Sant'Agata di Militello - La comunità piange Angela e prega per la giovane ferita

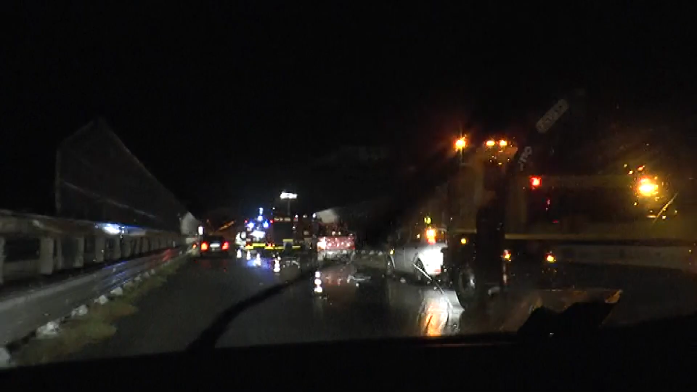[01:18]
sono in corso le indagini per ricostruire l'esatta dinamica dell'incidente,
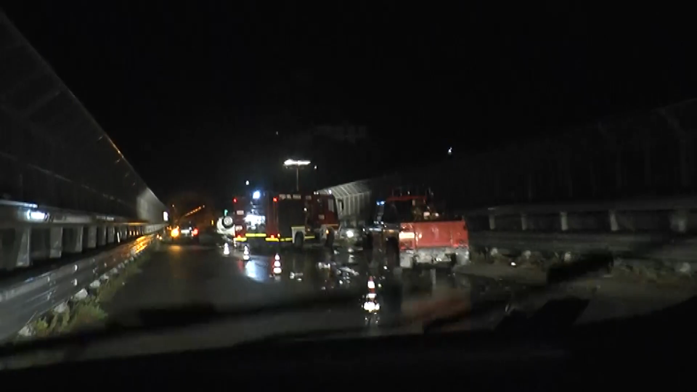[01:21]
che secondo una prima ipotesi sarebbe stato inizialmente autonomo,